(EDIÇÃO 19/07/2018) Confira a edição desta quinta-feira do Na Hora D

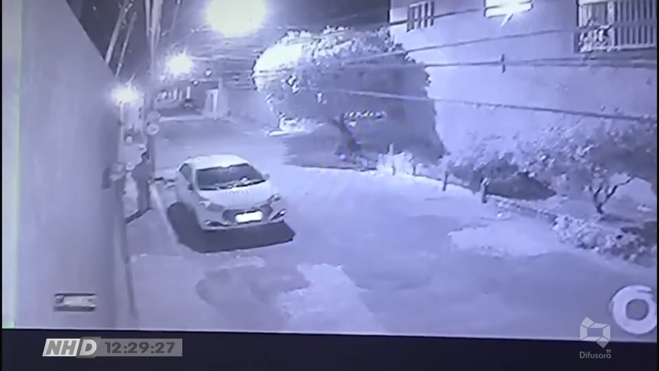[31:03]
Este vídeo enviado para a nossa produção mostra outra ação de bandidos. Nas imagens de uma câmera de segurança, você pode acompanhar todo o arrombamento do veículo que está estacionado. Com muita ousadia, o ladrão pega uma pedra e joga contra a janela do carro. E com o vidro trincado, ele empurra com os dois braços. Pega uma bolsa que estava no banco da frente e sai correndo.